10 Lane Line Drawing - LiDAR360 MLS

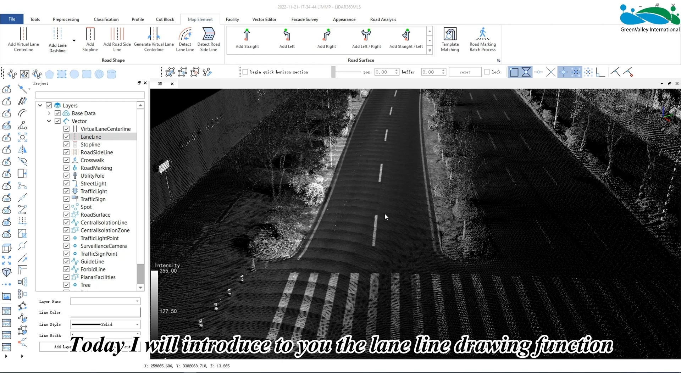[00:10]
Today I will introduce to you the lane line drawing function. There are two methods.
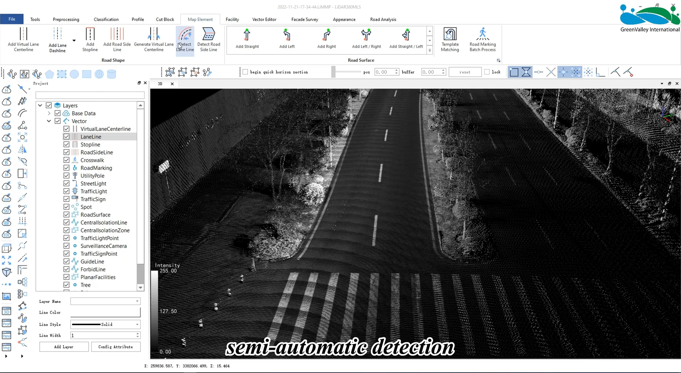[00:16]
Semi-automatic detection and drawing of solid lane lines and dash lines and manual drawing.
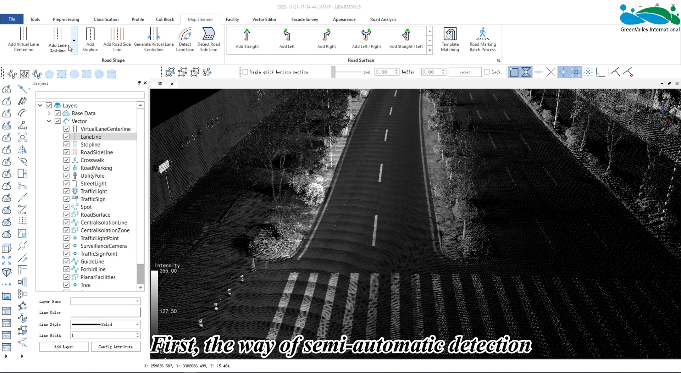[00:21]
First, the semi-automatic detection method.
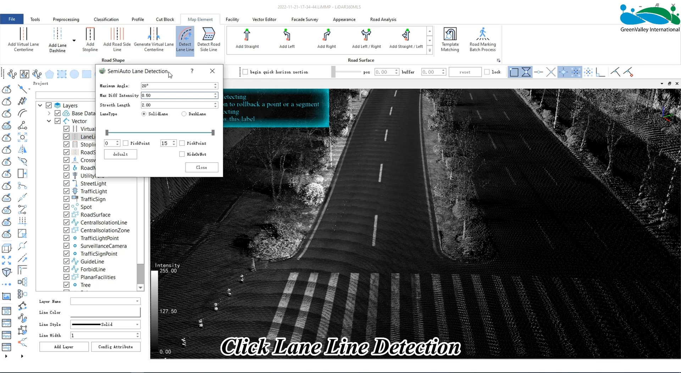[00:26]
Click lane line detection to pop up a setting dialog window, where there are two types of solid lines and dash lines. Here we see some parameters that need to be set. The maximum angle indicates the deviation angle between the current and previous segments.
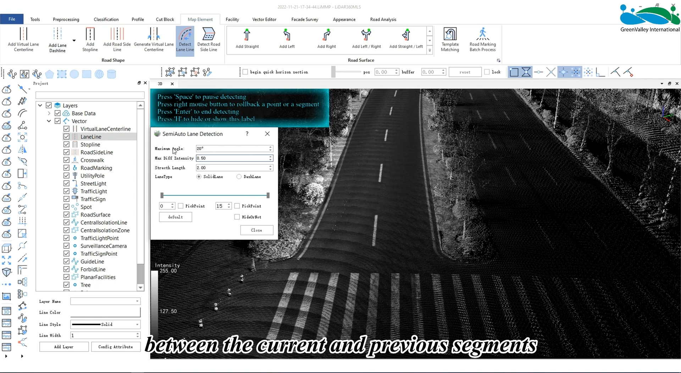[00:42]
The growth will stop if it is greater than this angle during the detection process. Maximum intensity deviation.
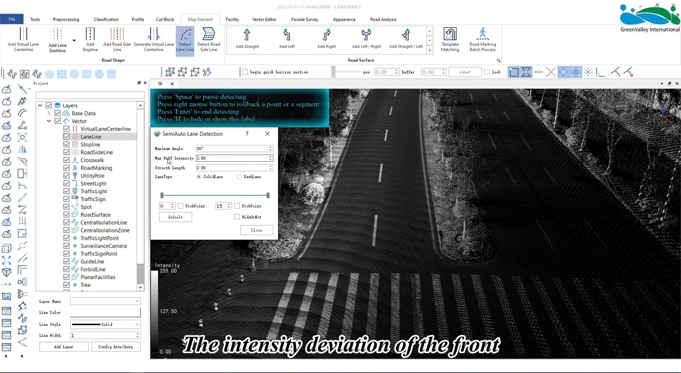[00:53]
The intensity deviation of the front and rear solid lines. If it is greater than the set value, the growth will stop. Extendable distance. If there is a certain point cloud defect in the middle of the line, and it is within the set extension distance, it will continue to grow without interruption.
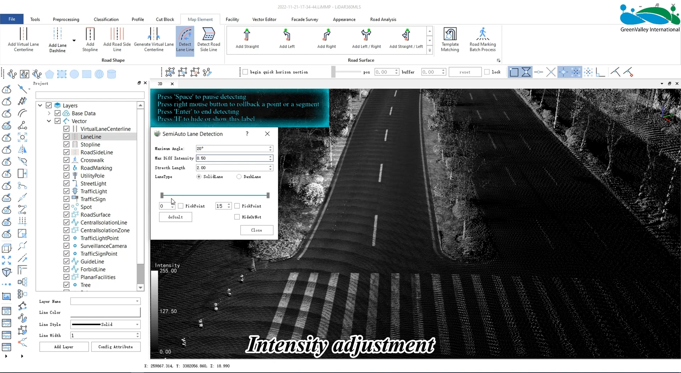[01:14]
Intensity adjustment. We can adjust the intensity in any way through the scroll bar, value box, and click box. Where the intensities are not easily distinguished, the maximum and minimum point cloud intensities can be manually set. After selecting, those below the minimum value or above the maximum value will not be displayed. Hide point cloud outside the range. Stretch the overall point cloud.
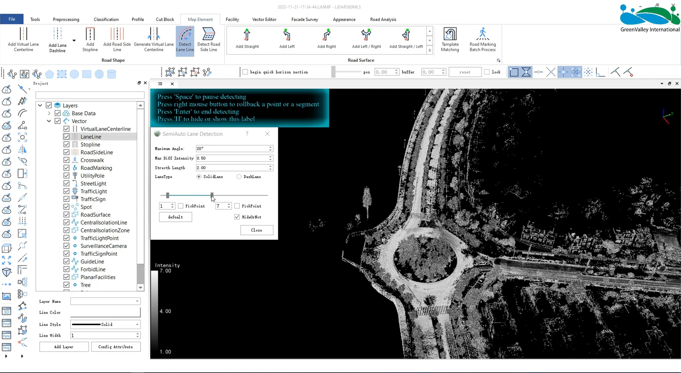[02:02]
The following introduction is about how to draw the solid line of the lane.
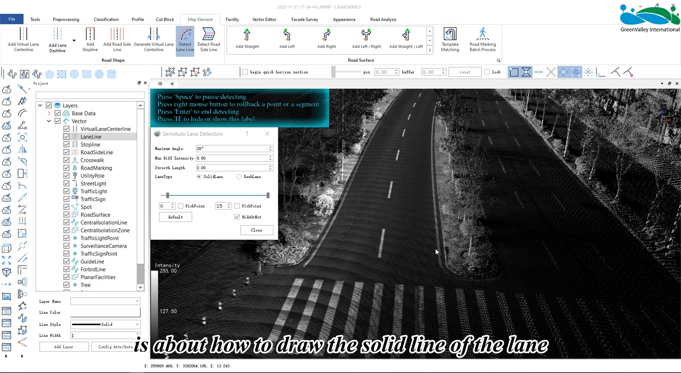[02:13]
Click to select any point of the point cloud on the lane line, and then click its growth direction to start the automatic detection.
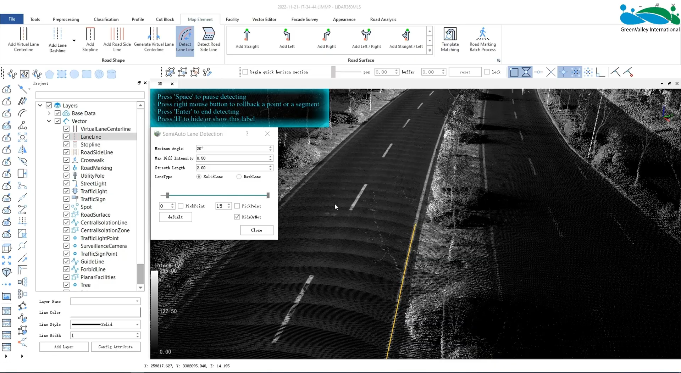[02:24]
During the detection and extraction process, we can press the space key to interrupt growing, and right click to roll back a node.
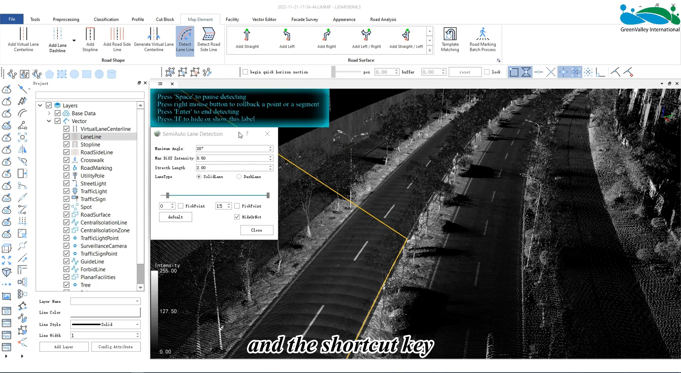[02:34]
And the shortcut key setting is in the upper left corner of the interface. Click any point on the point cloud again to continue the detection process.
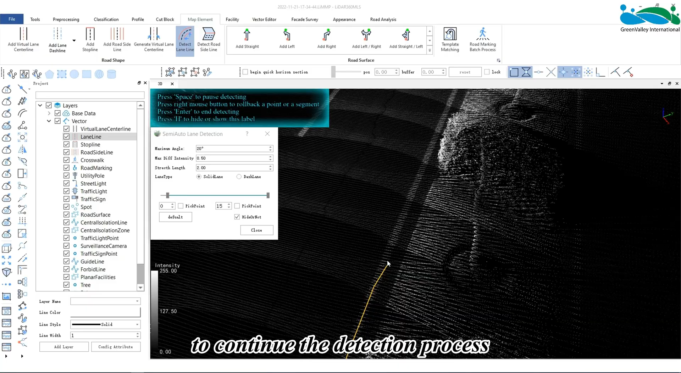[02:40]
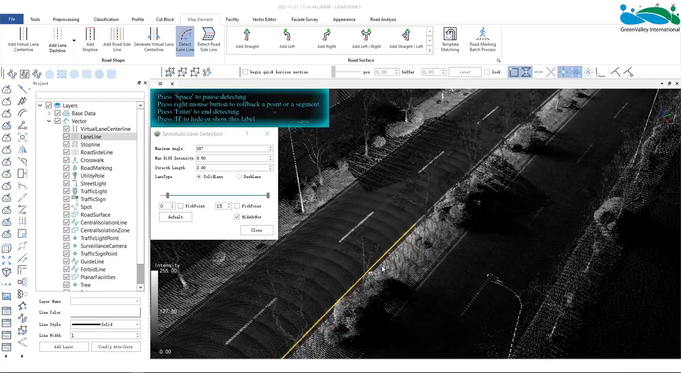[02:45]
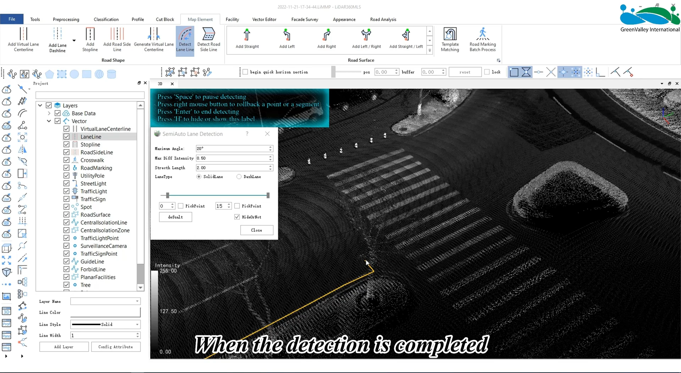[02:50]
When the detection is completed, press the enter key to generate a solid line of the lane.
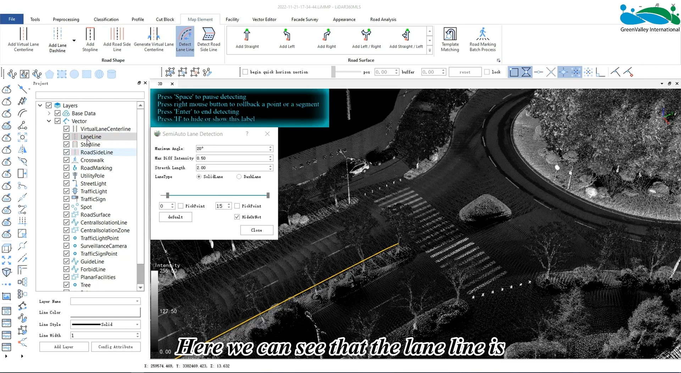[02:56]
Here we can see that the lane line is also stored in the corresponding layer.
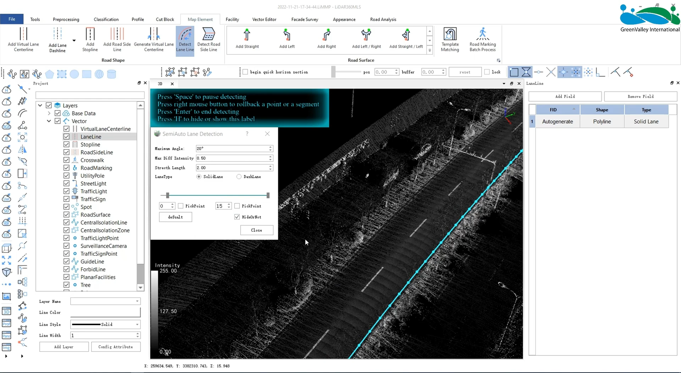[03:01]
The lane dashed line drawing function can adjust its dashed line length and extendable distance according to the actual length of the road dashed line segment.
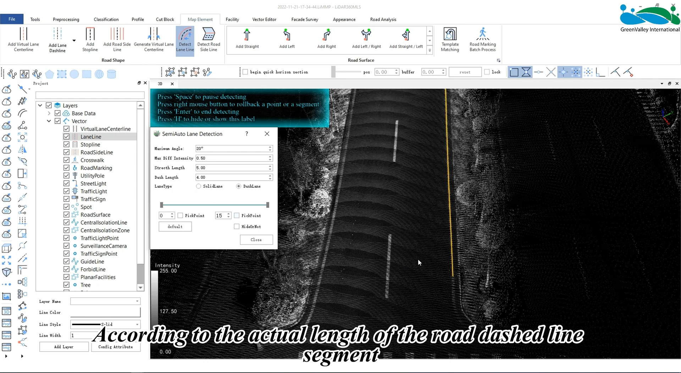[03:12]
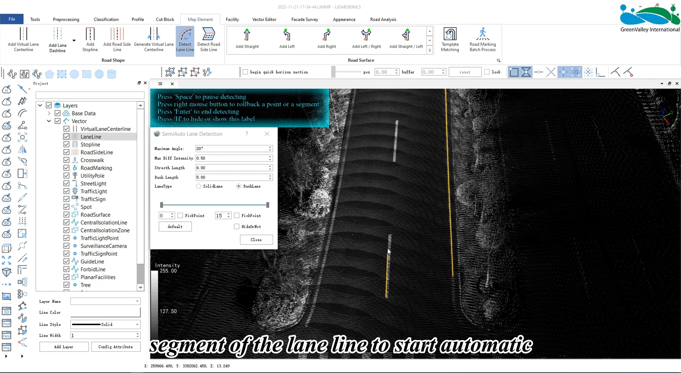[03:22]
Click on the first dotted line segment of the lane line to start an automatic lane detection and extraction. Press the space bar to interrupt the growth, and right click to return a dotted line segment.
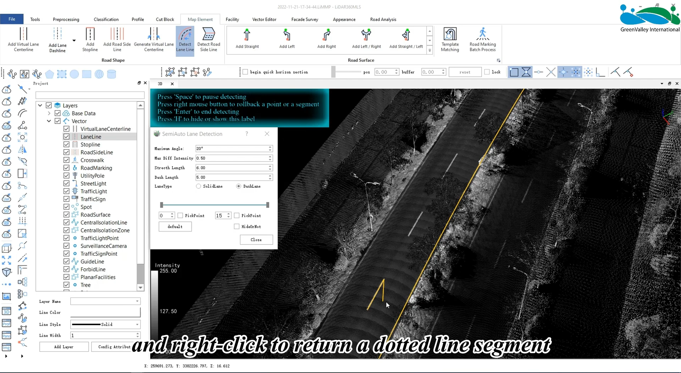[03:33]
Click on the next dotted line segment again to continue the automatic detection and extraction.
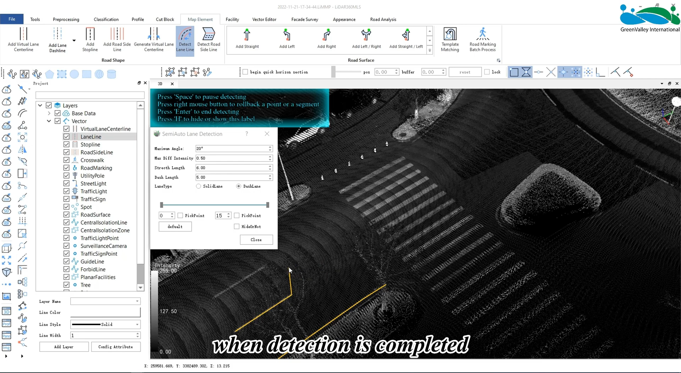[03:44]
When detection is completed, press the enter key to confirm the formation.
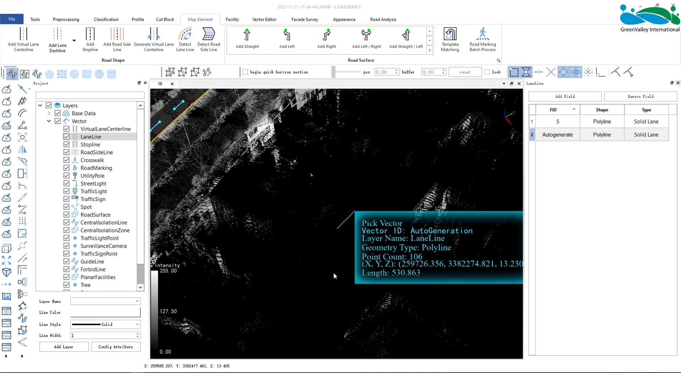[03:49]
Click the line again to view it.
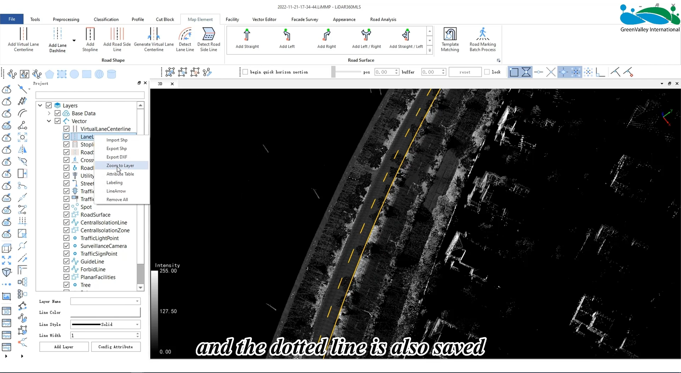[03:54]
And the dotted line is also saved in the corresponding layer.
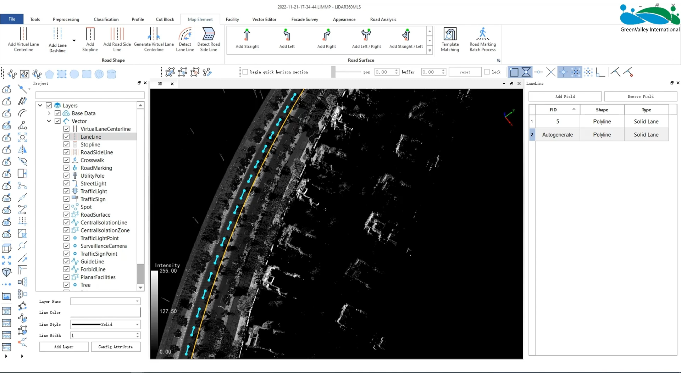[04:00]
Now I will introduce the process of manual drawing.
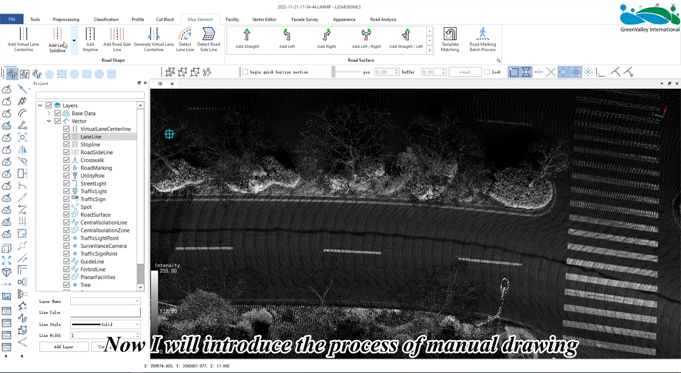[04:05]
Click the solid line in the starting point of the lane.
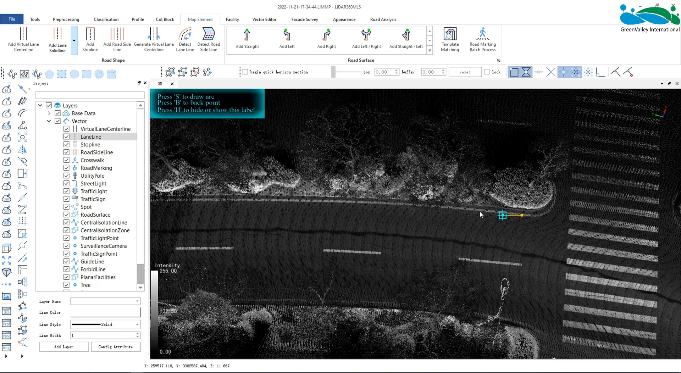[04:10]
And move the mouse to click the next node. We can adjust the angle of the point cloud.
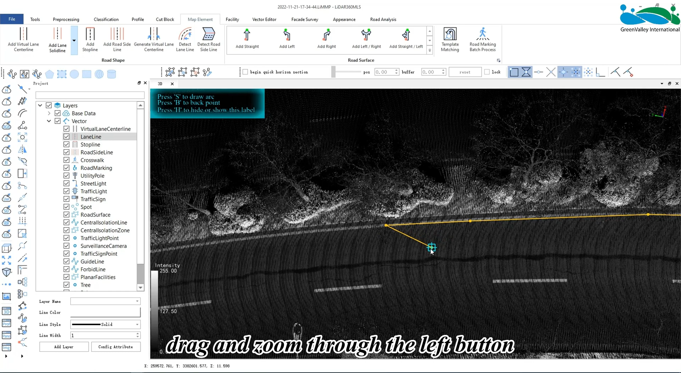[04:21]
Drag and zoom through the left button, right button and scroll wheel of the mouse. You can also right click to roll back a node.
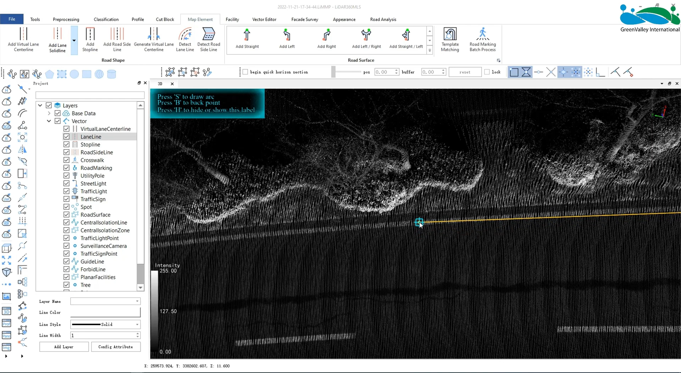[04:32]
And left click to end the drawing. To draw the dotted line of the lane.